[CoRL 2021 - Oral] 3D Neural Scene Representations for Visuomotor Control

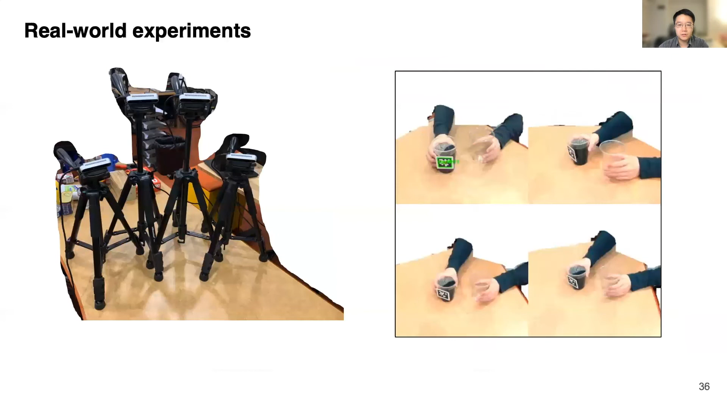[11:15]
We have also conducted experiments to validate our method on real-world data. We use 4D415 RGBD cameras to record a human subject pouring water from one cup to another. The cameras are calibrated and synchronized with a frequency of 15 Hz.
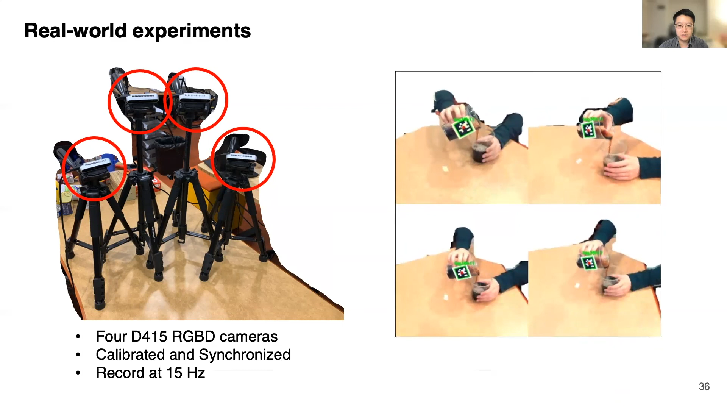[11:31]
To obtain the action, we attached a Naples tag on the cup to obtain its 6 doll pose at each time step.